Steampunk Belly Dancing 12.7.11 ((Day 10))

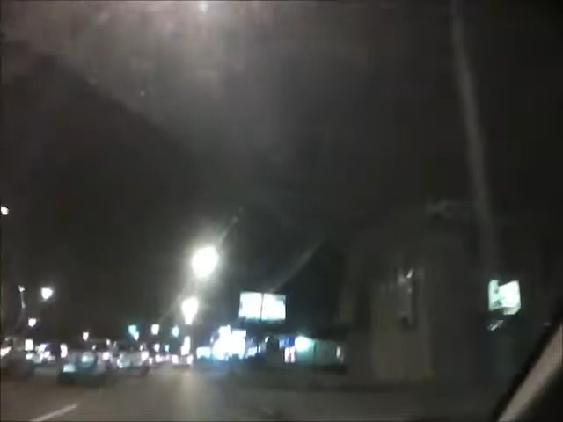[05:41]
There's the Naked Man billboard. Best billboard ever. I think it was too whited out. Oh, wow. I'm not even sure where it's at. Well, it's somewhere after the... Oh, right there. We just passed it. Oh, we did? Yeah. $4 bombs. I thought it was somewhere after there.